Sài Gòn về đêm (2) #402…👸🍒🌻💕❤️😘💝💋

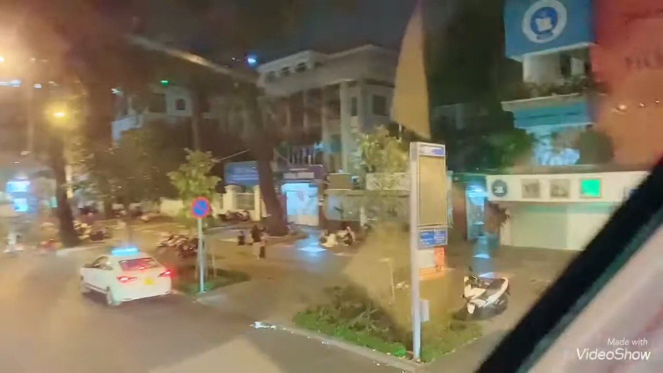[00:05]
Cái thiết kế độc đáo từ trong đến ngoài, cùng vị trí gần cây nhà thờ Đức Bà,
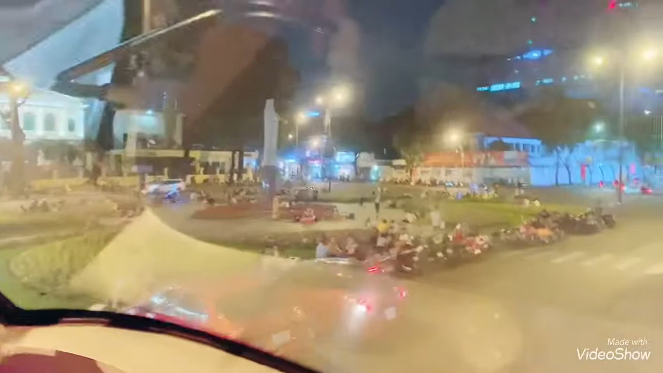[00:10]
hai bên là những tòa nhà cao tầng hiện đại, điểm dừng cao, nhà thờ Đức Bà, bưu điện trung tâm thành phố.